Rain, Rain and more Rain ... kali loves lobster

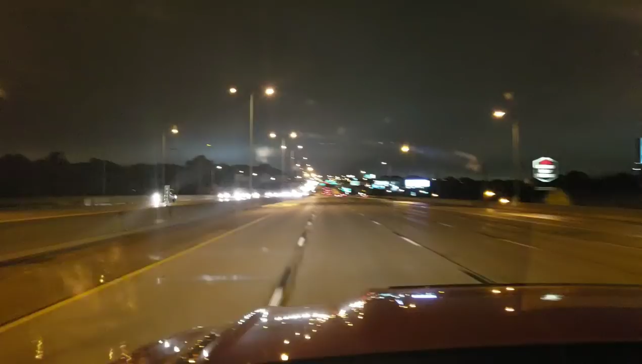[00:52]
All these cars coming in the distance here. There was a Trump rallying council below South Iowa tonight. Or at night at least when I filmed this. So they're all getting out of that auditorium. Crazy. The last clips you just saw there was from yesterday when I started shooting this video.